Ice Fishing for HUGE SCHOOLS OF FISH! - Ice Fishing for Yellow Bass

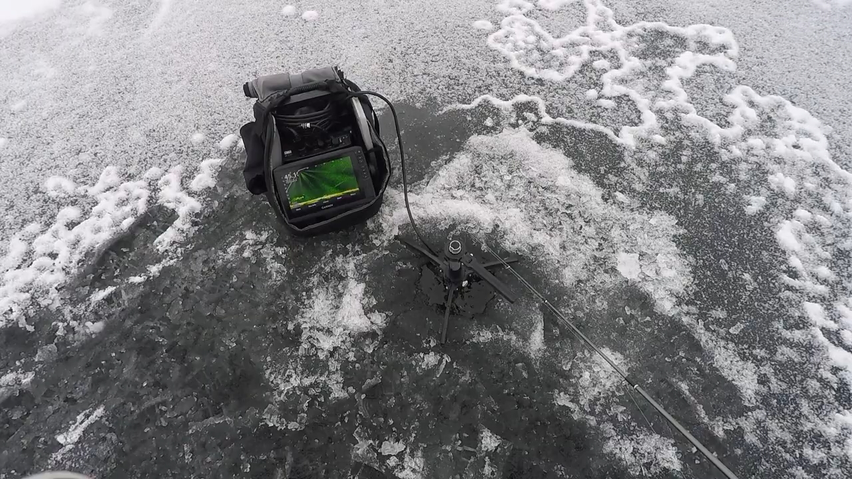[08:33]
got that guy sampled it down got that guy sampled it down I got a huge school just hanging out below me finally I
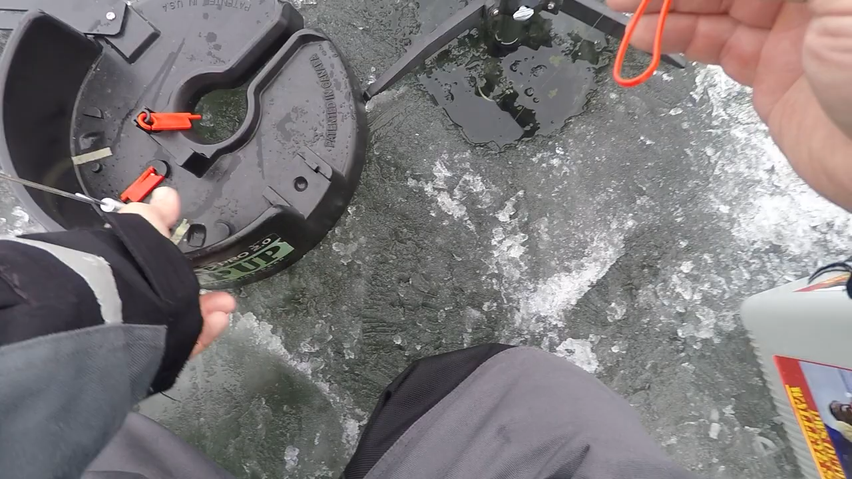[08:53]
got
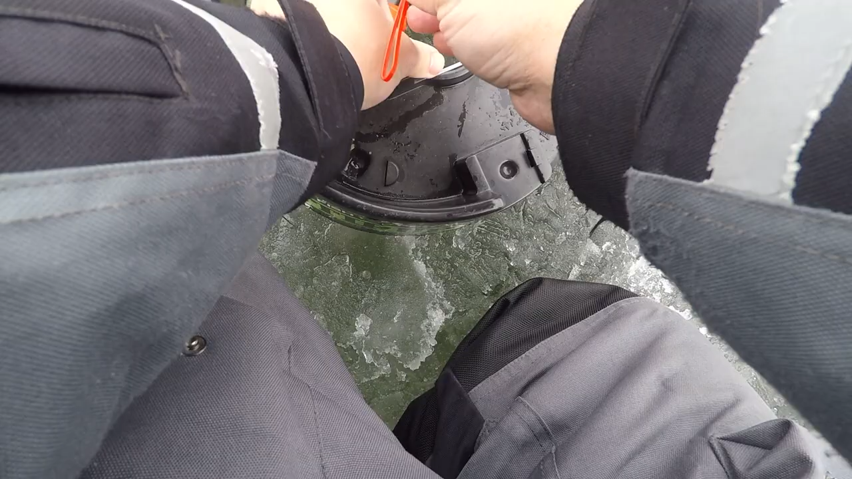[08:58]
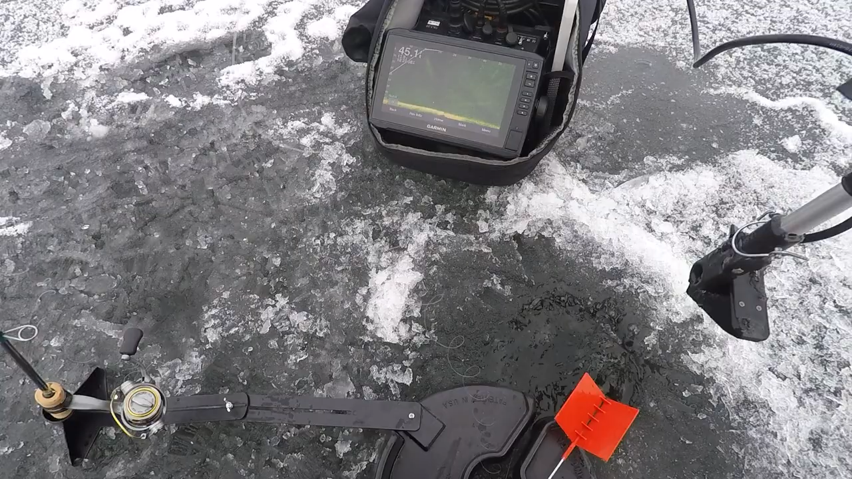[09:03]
a huge school just hanging out below me finally
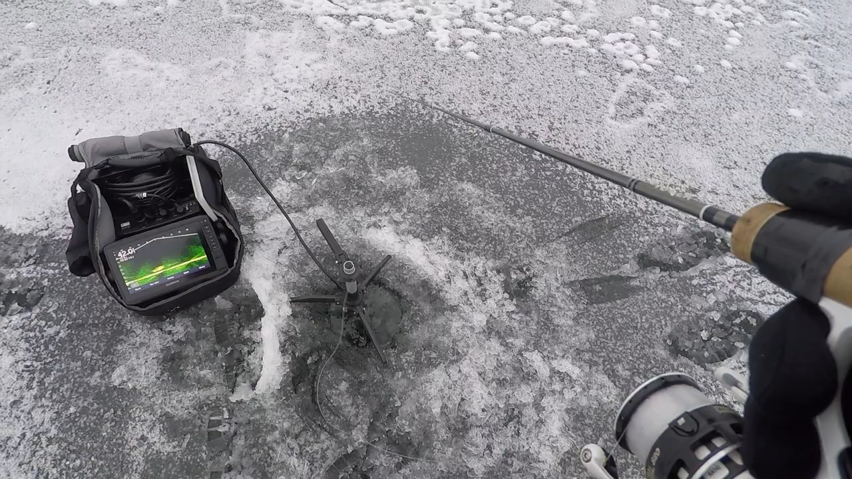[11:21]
and the trick here is going to be staying above the school and getting these fish to come out of it kind of take one out and uh come back down without spooking them like that we got one coming up for it
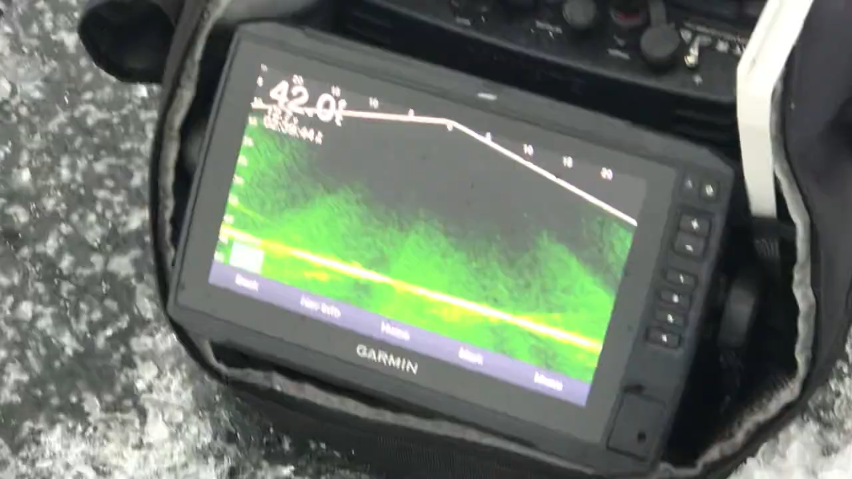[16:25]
and uh yeah just get them interested and even without bait when they're when they're fired up they'll just go well the school left